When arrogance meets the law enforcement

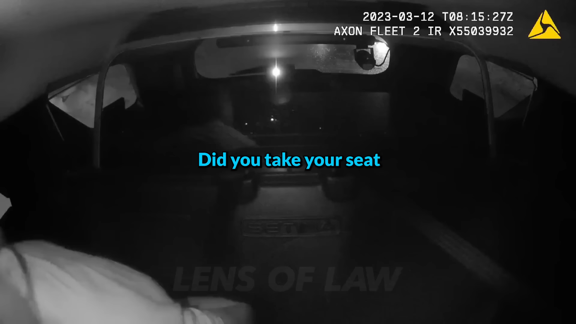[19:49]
Did you take your seat? Did you take your seatbelt off? Yes, I did. Okay, it needs to stay on while you're in the car. No one read me my rights. Put your seatbelt on, otherwise I'm giving you a seatbelt ticket. No one read me my rights.
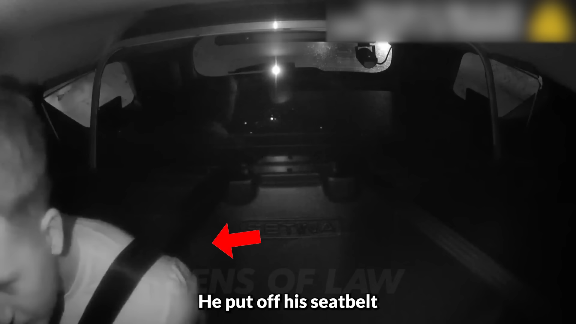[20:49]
He put off his seatbelt and refused to wear it while demanding his rights.
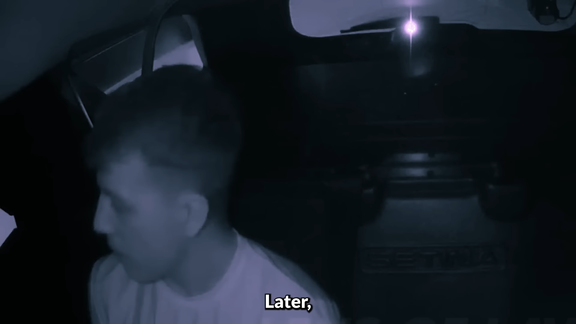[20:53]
Later, he also declined to do the preliminary breath test. Alex was charged with disorderly conduct during his initial encounter with the police on night one.
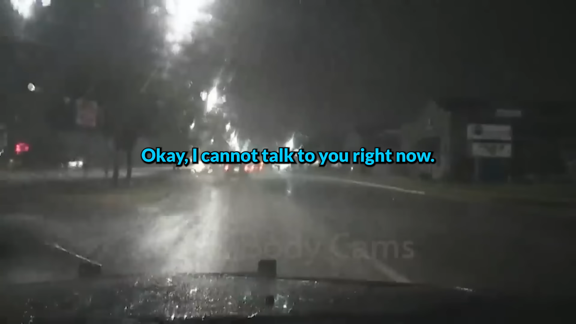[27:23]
Do you not see the rain?
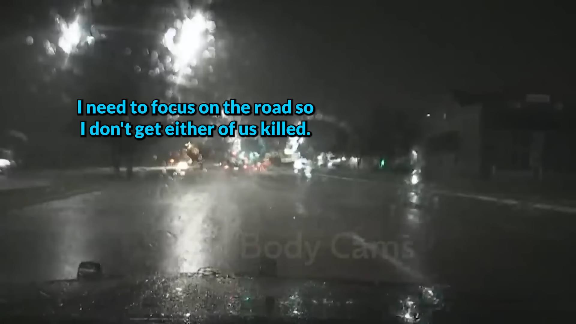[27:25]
I need to focus on the road so I don't get either of us killed.
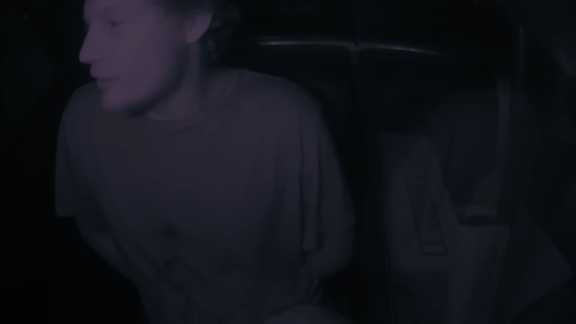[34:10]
Rhett consistently pointed fingers at the system and verbally berated the police officer.
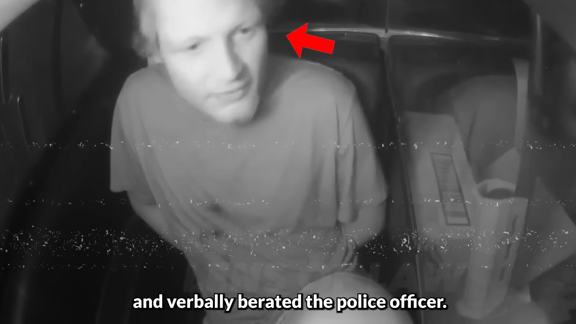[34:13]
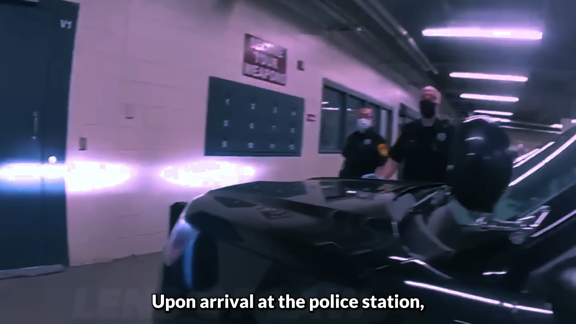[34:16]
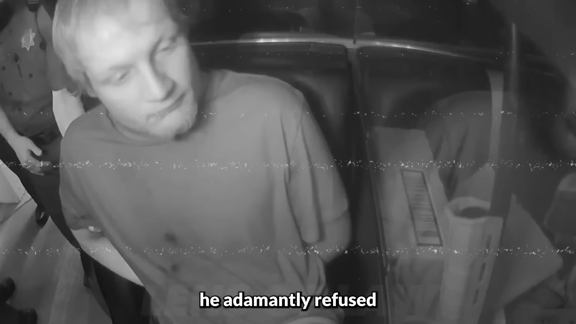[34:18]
Upon arrival at the police station, he adamantly refused to exit the police vehicle.
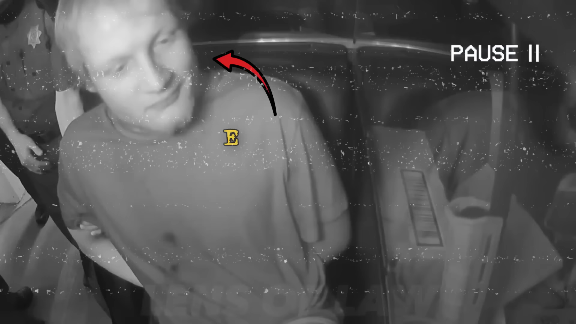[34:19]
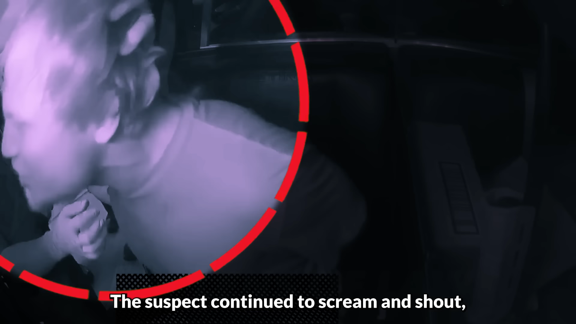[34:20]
The suspect continued to scream and shout, prompting the officers to physically remove him.